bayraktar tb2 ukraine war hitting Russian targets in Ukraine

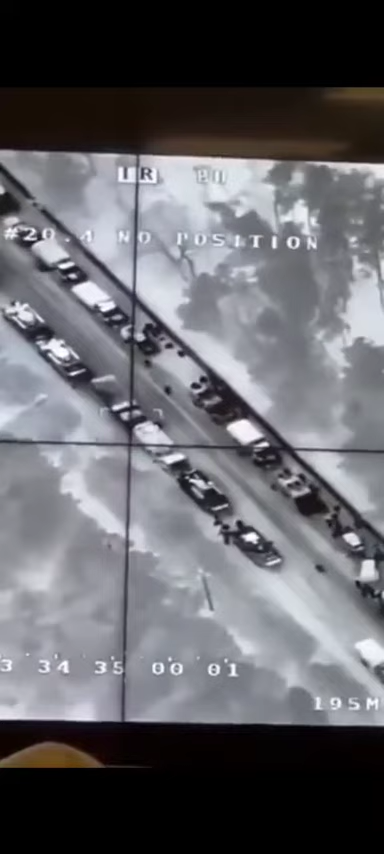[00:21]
Остальное все хорошо. Ну, пора. Не томи. Вот они как раз.
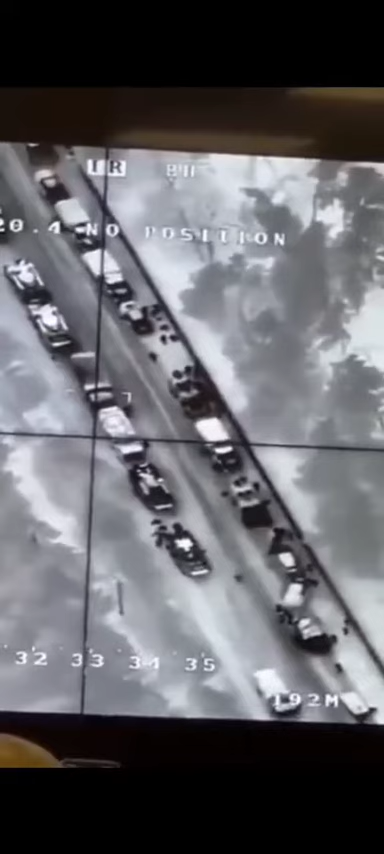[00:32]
Дмитрий все убежал сюда. Сзади сами были батушки. Попали, да?
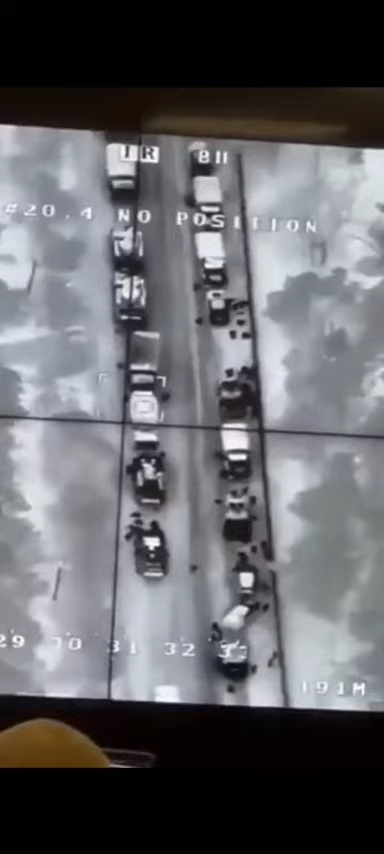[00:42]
Чудово. Доброго вечера, мы за Украину. Бачили? Чудово. Там что-то все лежат вокруг. Да, все полягали вон.
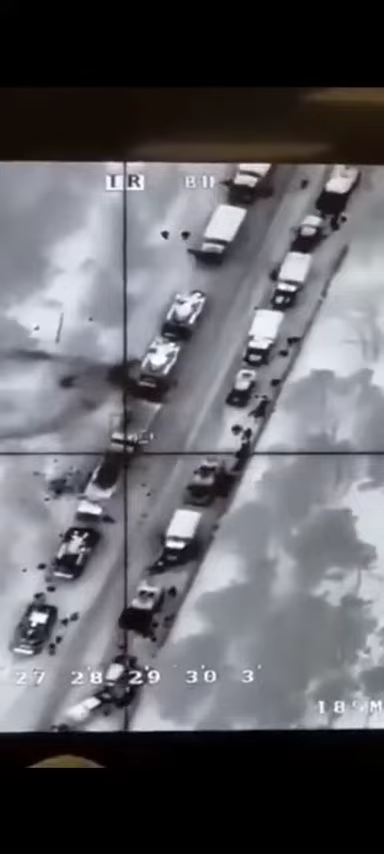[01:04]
Надо было помочь. Ну заходи быстрее. А уже нечем, да, это помню. Или есть еще? Еще не ракеты.
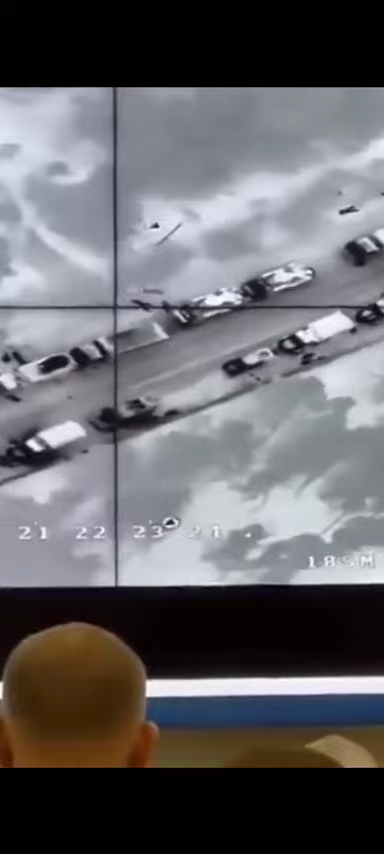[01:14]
Нема, да. А ну посветите туда, где буки, по букам отработали.
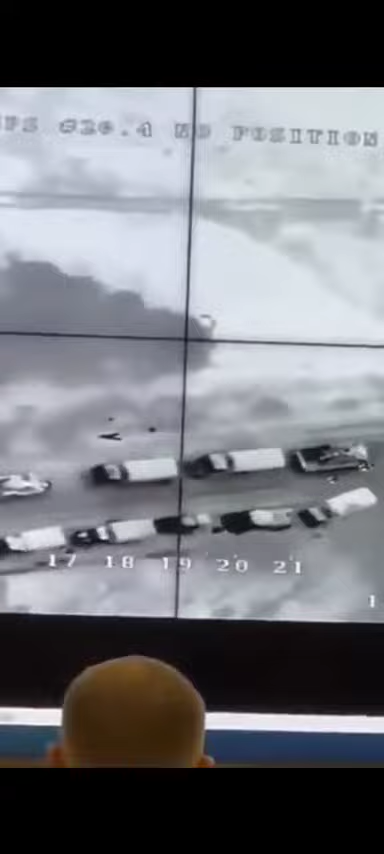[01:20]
Все у него? Послушай. Ой, хорошо. Вот тут хорошо, да. Тут...
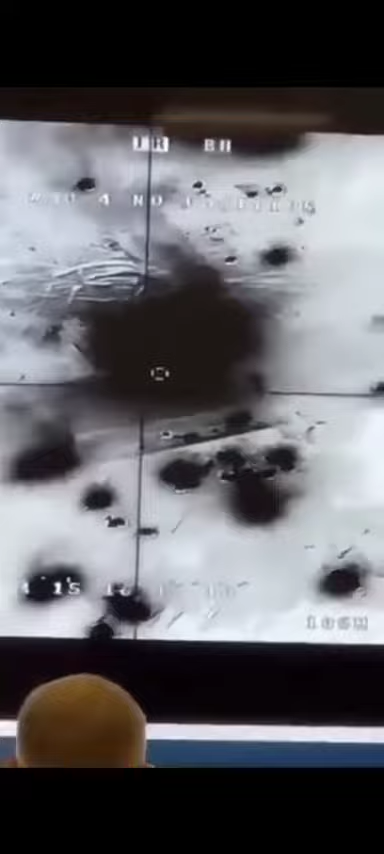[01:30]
Один живой остался. Это не бук. Не? Вот, вот то поехало что-то, оно туда на. Вот это вот. Вот. На Москву, по буку ракеты. А, вот тут бук, что вверху тоже сдетонировал, да? Да. Нет.